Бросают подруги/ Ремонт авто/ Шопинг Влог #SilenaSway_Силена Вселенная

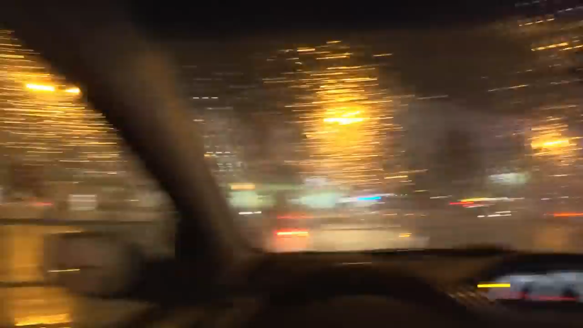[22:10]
Вы представляете? А на самом деле, когда идет дождь, я считаю, в дорогу. В дорогу, да. Это очень-очень хорошо. Поэтому выезжаем. Дождь нам в дорогу. Отлично.